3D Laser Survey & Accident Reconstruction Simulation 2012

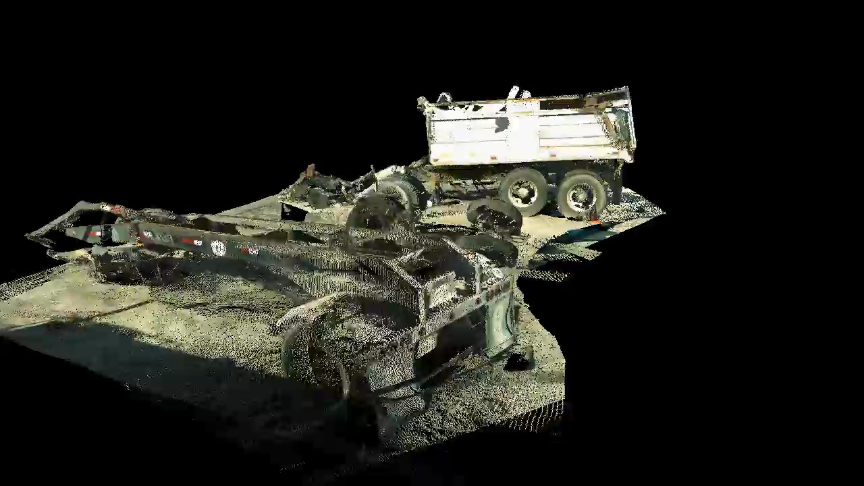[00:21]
it can also provide an accurate three-dimensional model of damage to vehicles involved in an accident.
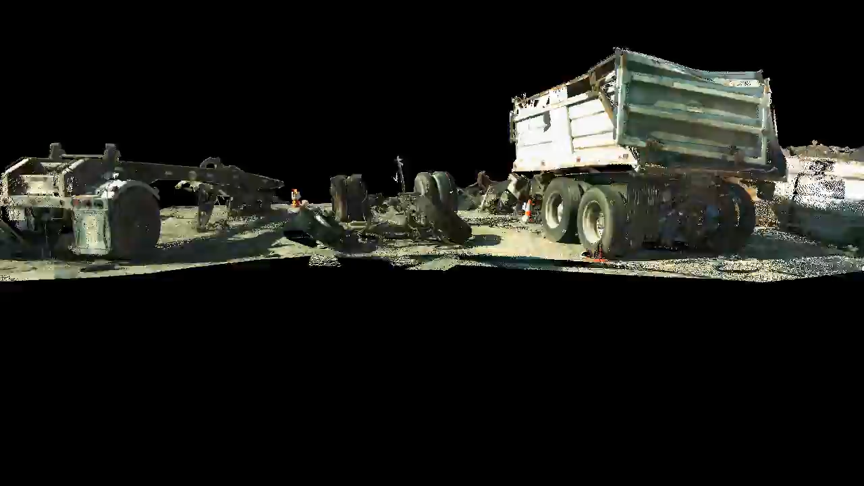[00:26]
These truck trailers were all that was left of a high-speed double-trailer big rig that careened into several vehicles in an intersection in Malibu.
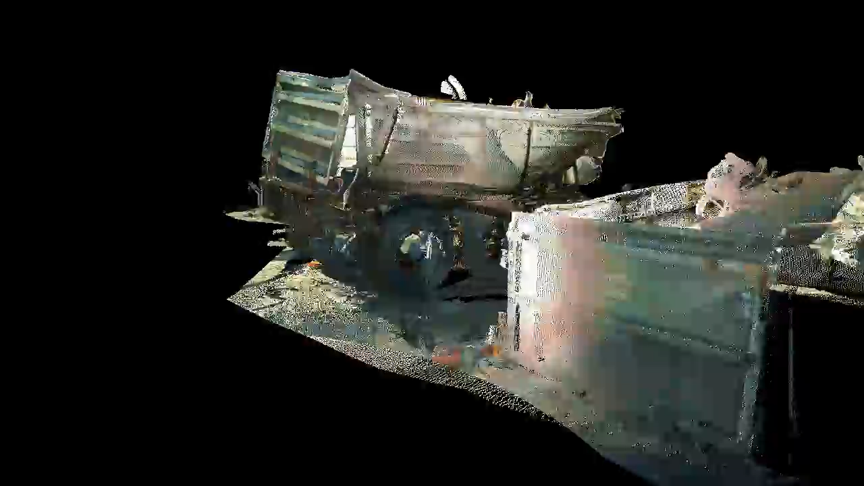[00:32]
The Field and Test Engineering Scan Station accurately preserves all details
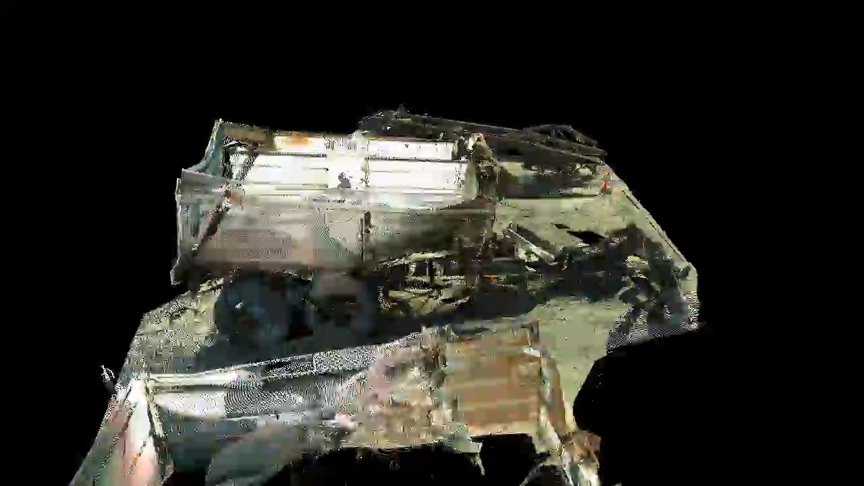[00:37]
of accident vehicles with an internal laser that captures and measures the exact location of every point.
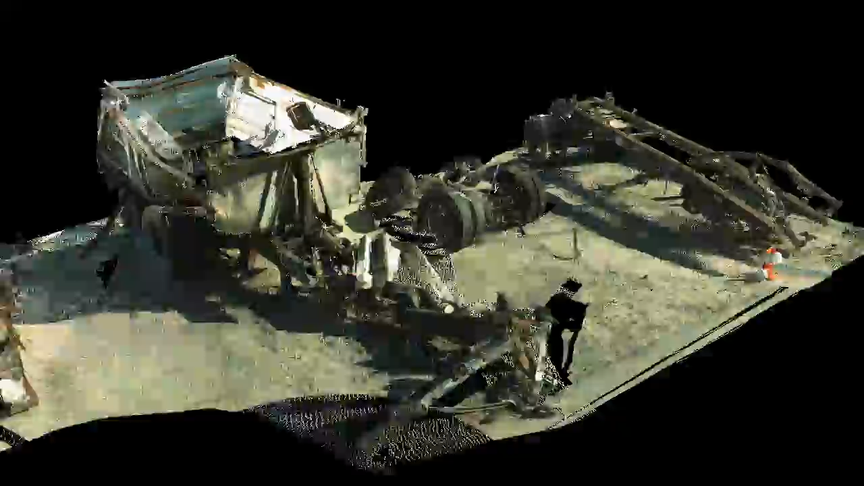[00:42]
Visual models are created by the millions of points as it surveys, each with a unique and measurable three-coordinate location in what becomes the survey point cloud,
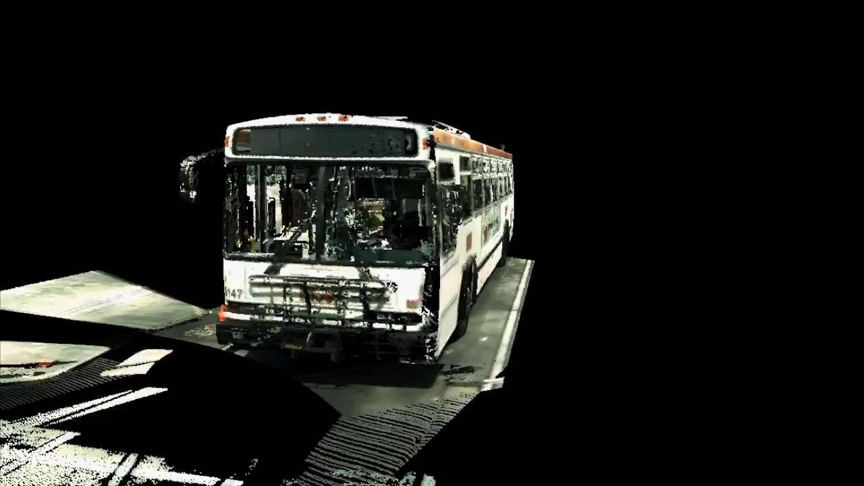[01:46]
The inside and outside of this metropolitan bus that struck a pedestrian crossing Market Street in busy downtown San Francisco was made to show the exact location of four video cameras that were installed in the bus which recorded the accident.
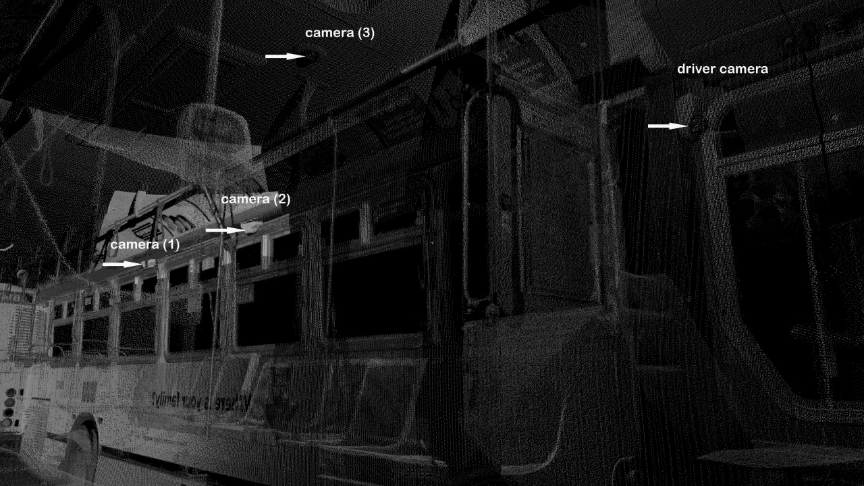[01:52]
The point cloud accurately depicted the path of the pedestrian and clearly showed what the bus driver could have seen as the pedestrian crossed in a crosswalk in front of the bus.
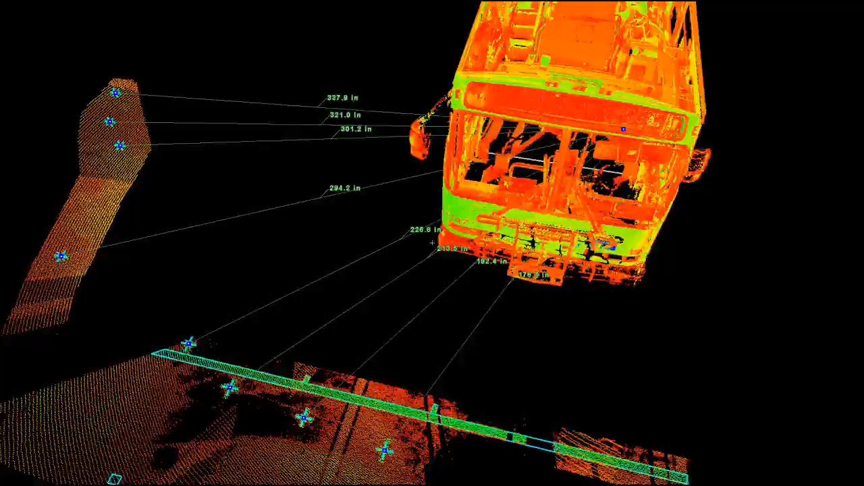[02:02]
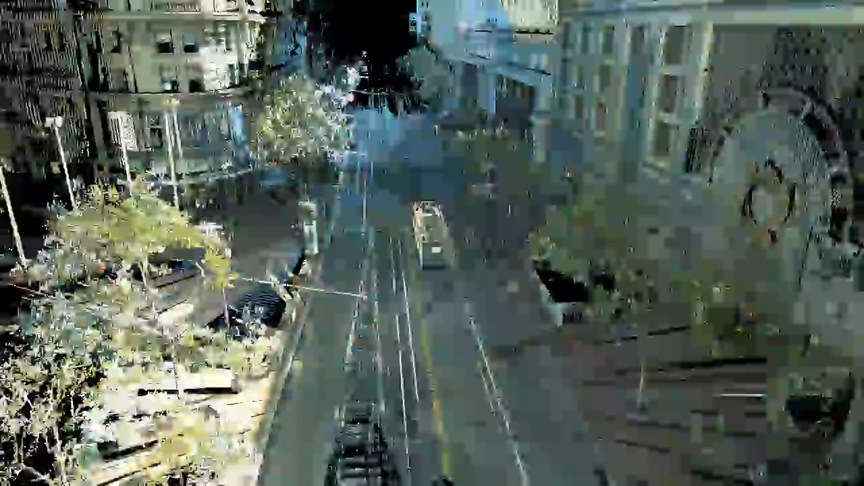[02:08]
As part of this model, Market Street in downtown San Francisco was scanned on a Saturday morning under heavy vehicle and pedestrian traffic.
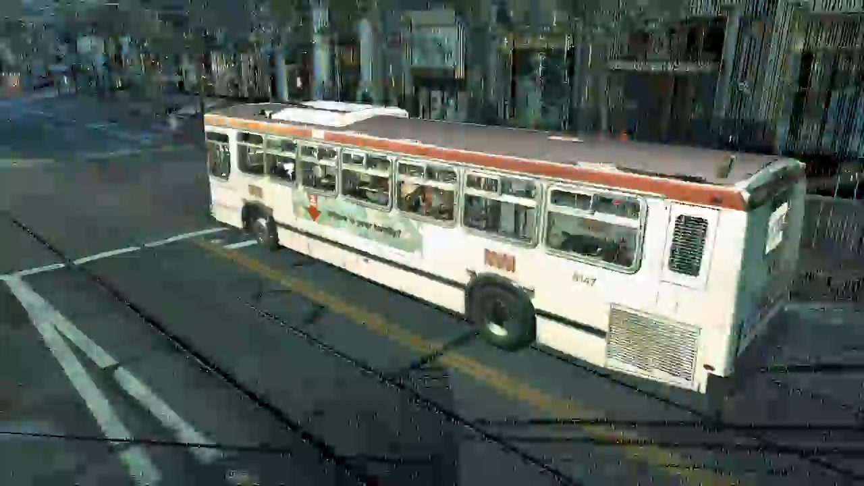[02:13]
The sophisticated scan station software easily removes the vehicle and pedestrian traffic, and then the bus point cloud model is imported into the scene to present a three-dimensional exhibit of the complete accident scene which can be viewed from any height or angle.
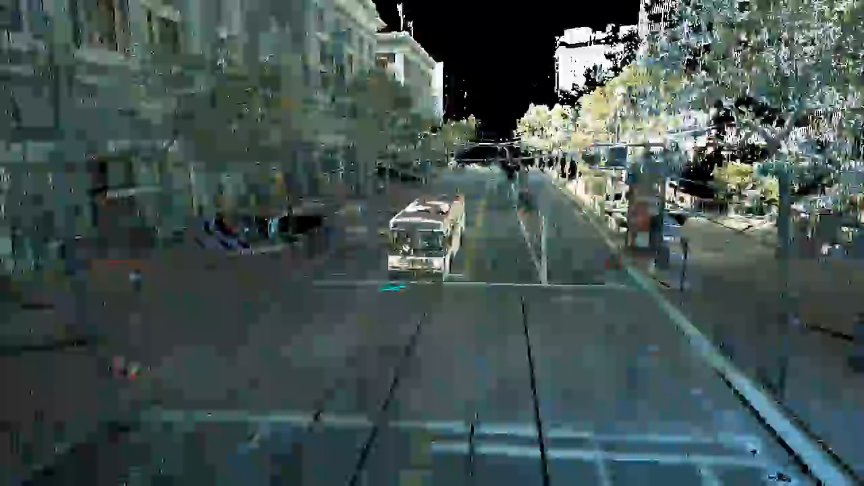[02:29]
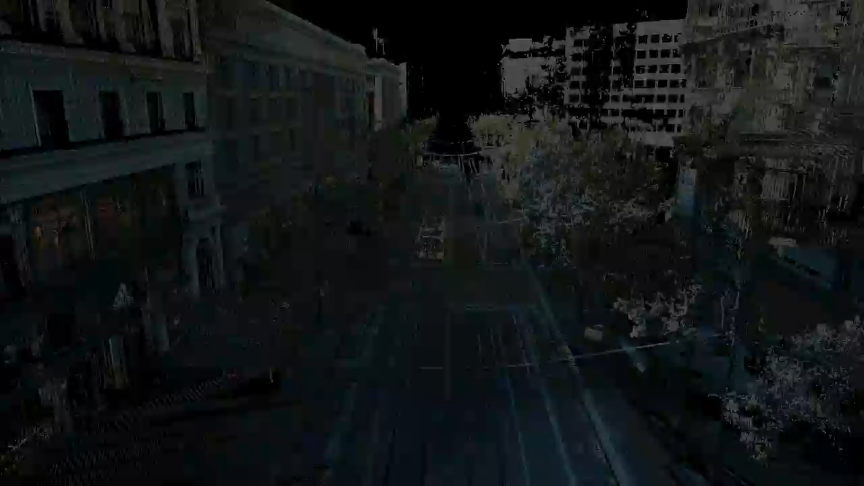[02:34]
The field and test engineering scan station can also be used to show the intricate geometry of a road surface.
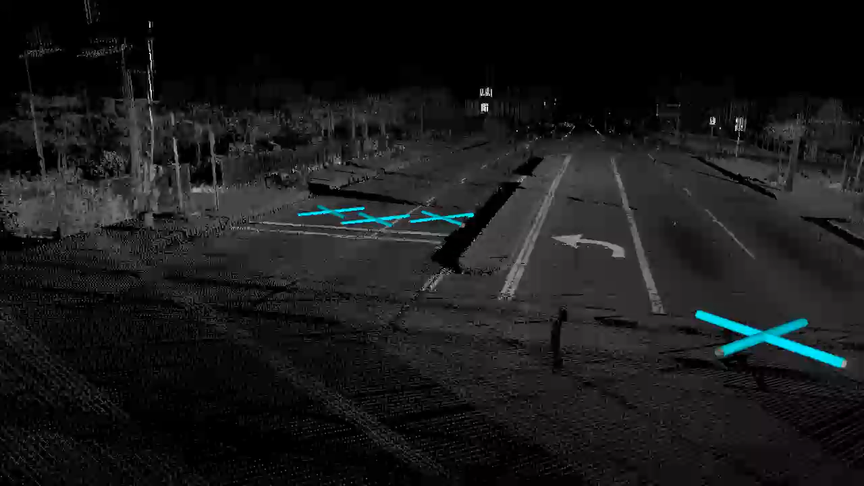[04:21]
The three marks on the far side of the crossing show the impacts of the trailer as it swung into the other lanes and impacted two vehicles and a motorcycle.
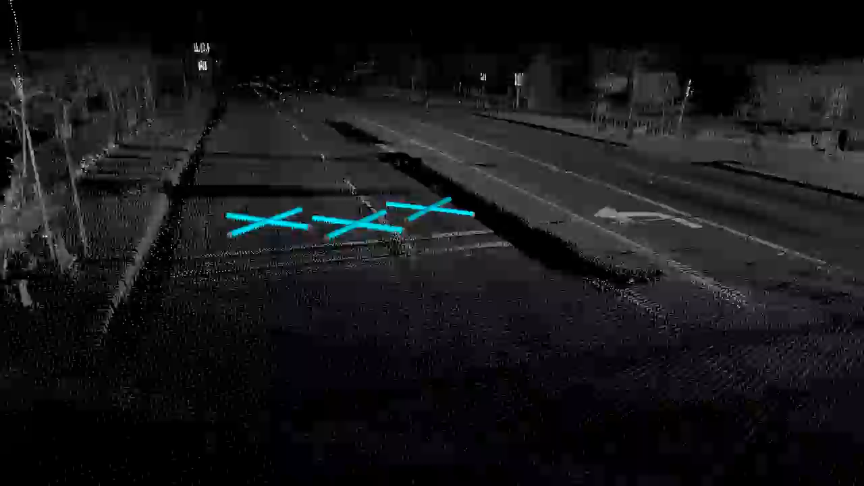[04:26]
This entire scan survey model was made from outside the railroad right of way.
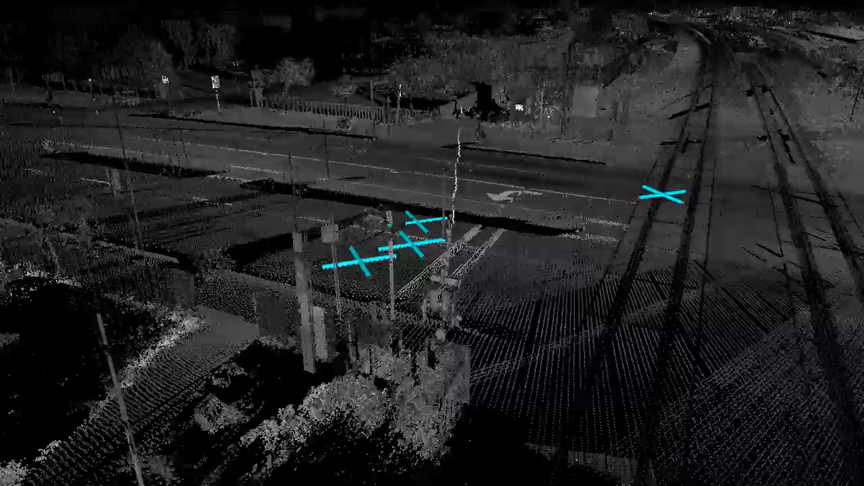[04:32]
This accident occurred when a railroad crossing gate came down between the big rig's cab and trailer as it was backing to deliver a load,
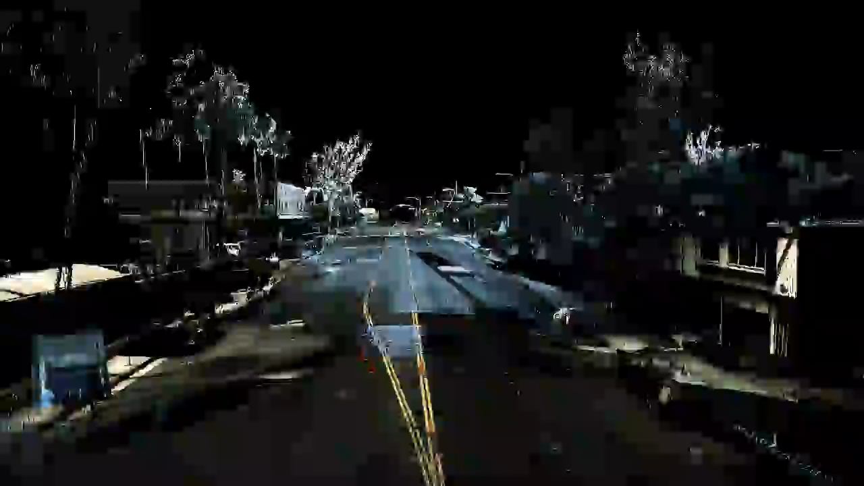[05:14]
Nighttime or twilight scenes are easily depicted by the field and test engineering scan station.
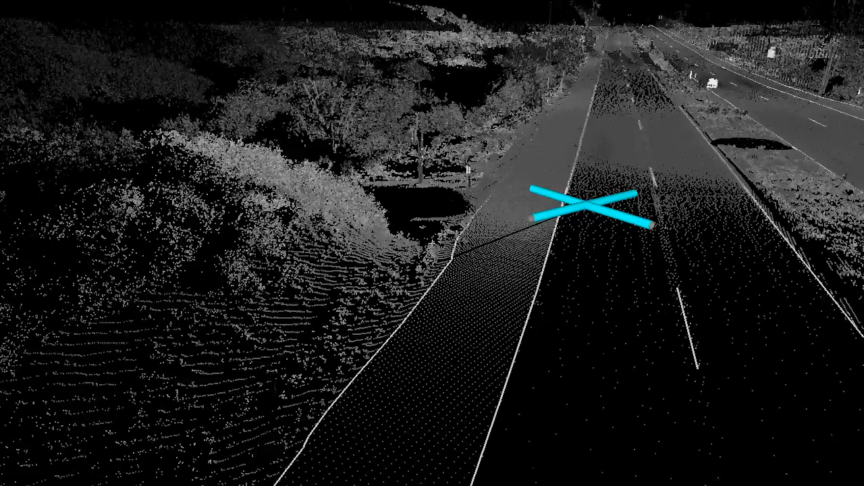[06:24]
This reconstruction simulates the accident that occurred when two bicyclists were forced into the heavily trafficked main road by a construction project ahead.